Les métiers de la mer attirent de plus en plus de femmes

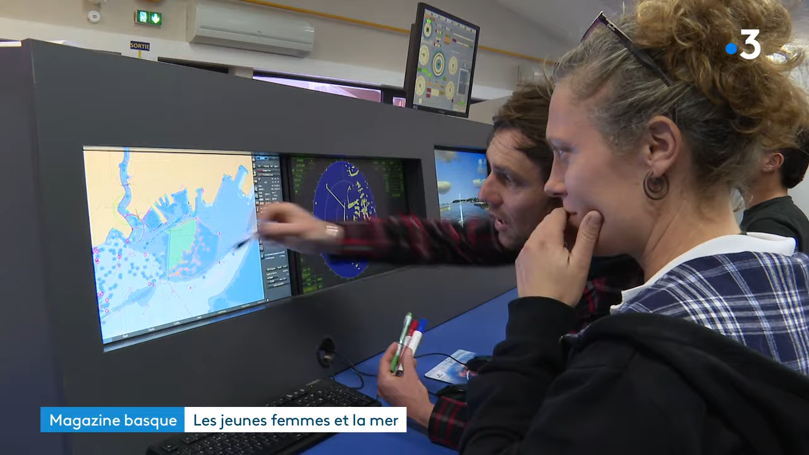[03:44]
Quand tu vas venir à gauche, du coup, tu as un alignement de sortie. Là, tu l'auras, tu vois, il est au 344 dans la montée.